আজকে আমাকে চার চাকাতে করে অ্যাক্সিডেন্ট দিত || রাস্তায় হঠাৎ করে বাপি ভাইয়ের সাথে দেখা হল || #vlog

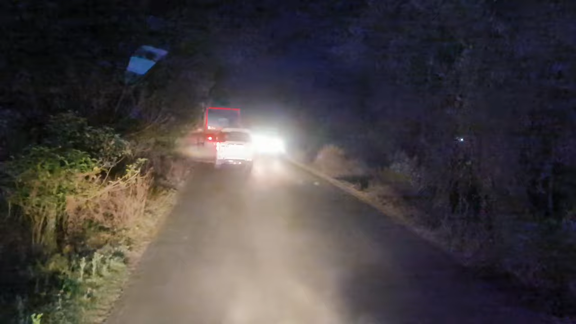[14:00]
পুরো এই গাড়িটা আমাকে এমনভাবে সাইড দেবো, ঠিক আছে, আমি বাম দিকে ভরে দিলাম এখনই, ঠিক আছে। এই স্কর্পিওটো ওটাও দেখছি আমি, 54X5151 নম্বর, তাহলে এই বাম দিকে ভরে দিলাম এখন আমি,
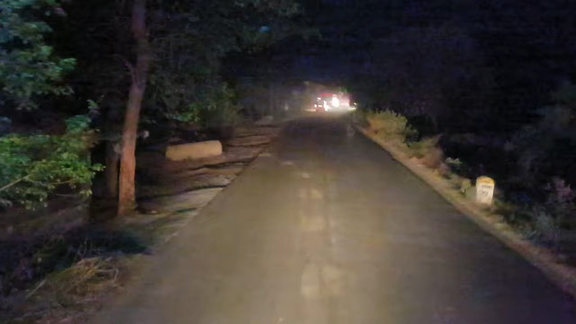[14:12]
ওকে ধরবার আমি অনেক চেষ্টা করলাম, ঠিক আছে, কিন্তু পারলাম না। আমি সব গাড়িকে কিন্তু আমার সামনে যতগুলো গাড়ি ছিল সবকে কিন্তু রিক্স নিয়ে আমি ওভারটেক করলাম, ঠিক আছে।
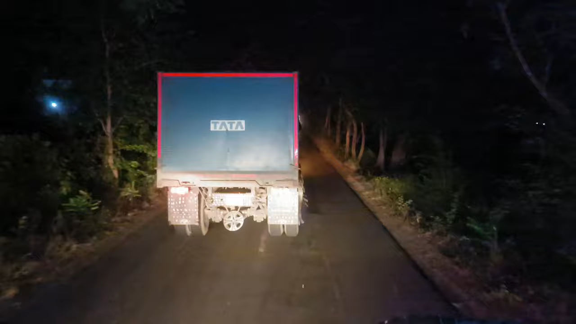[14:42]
16 জায়গা গাড়িতে কিন্তু মিনিমাম 45-50 চালাইতেই হবে, তাছাড়া কিন্তু মানে টপ লাগানো সম্ভব নয়, এটাই হচ্ছে মেন 16 জায়গাতে। আর আরপিএম দেখতে পাচ্ছি ও কিরকম, 10-এ আরপিএম হয়ে গেছে,
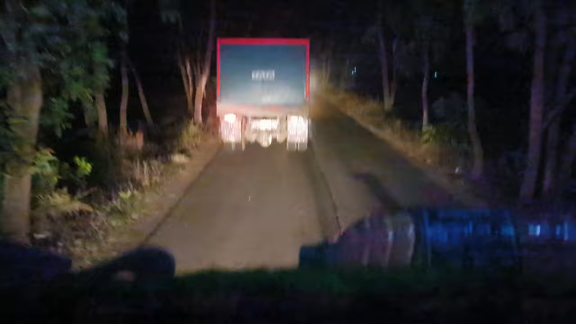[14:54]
আর রাস্তায় গাড়ি সাইড দিয়েও খুবই অসুবিধা হয়, সেম সেম রাস্তা তোমাদেরকে আগেও বলেছি আমি। তোমরা এখনই অ্যাক্সিডেন্ট করছো ওই ডাম পাঠ, ওই ডালাবড়িটা যা হোক বেঁচে গেলো, এটা খালাসি চালাইছে মনে হয়, ঠিক আছে।
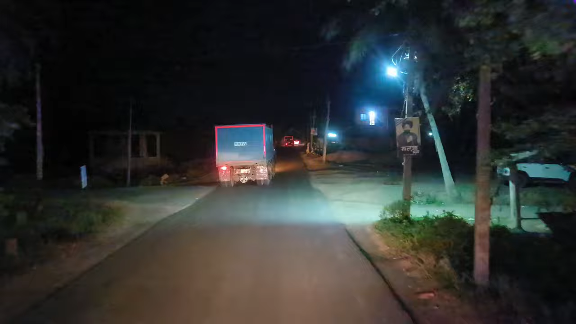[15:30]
দেখা যাক কি আমাকে সাইড দিছে নাকি, আবার দেখতে পাচ্ছি আমি সাইড চাইছি আর ডান দিকে চেপে আসছি, ঠিক আছে।